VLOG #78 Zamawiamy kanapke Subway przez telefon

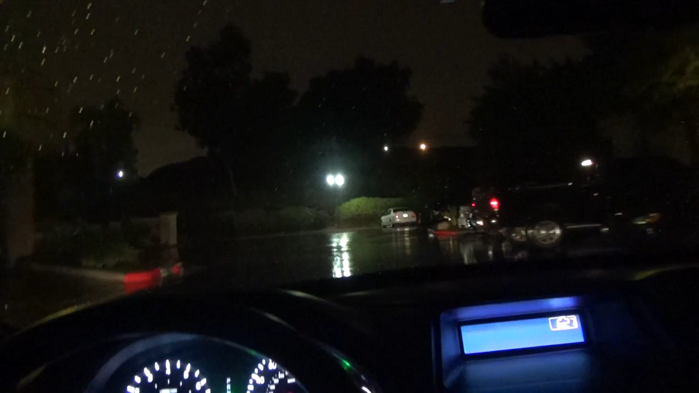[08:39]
dzisiaj cały dzień leje, całą noc lało i do końca tygodnia ma tak być. No jak tak dalej pójdzie, to niestety, ale w tym tygodniu kolejnej edycji z filmami z domów hollywoodzkich nie nagram. Nie będę w deszczu jeździł. Nagram tą drogę, aby zobaczyliście, jak daleko jest do tego
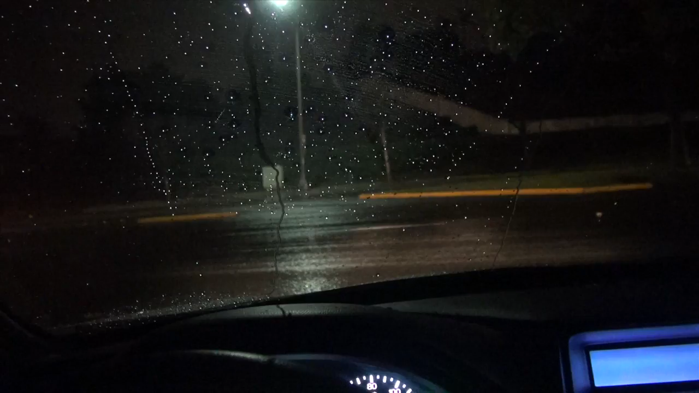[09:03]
sklepu Subway, że po prostu bardzo blisko to mam. W ogóle ślisko jest strasznie, trzeba na pewno uważać. Okay. Troszkę nam światła przyblokują, ale gdyby nie to, bylibyśmy szybciej na miejscu.
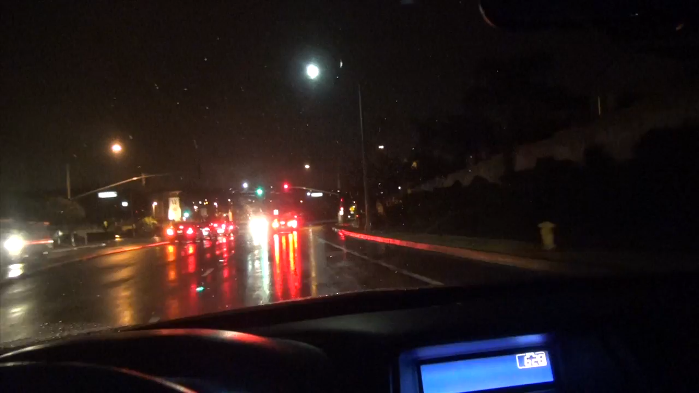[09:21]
Zmieniło się bardzo super fajnie. Jedziemy, kurde, jedziemy. No, szyby nie domknięte, bo teraz są domknięte. Kurde, pada, pogoda jest straszna. Ciepło jest, co prawda, przyznam, że jest ciepło. Ale niestety leje.